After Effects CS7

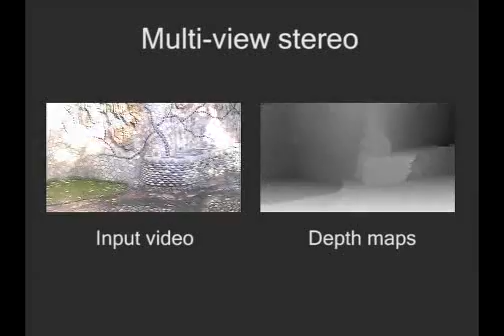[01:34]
Depths are also computed for each of the still photographs.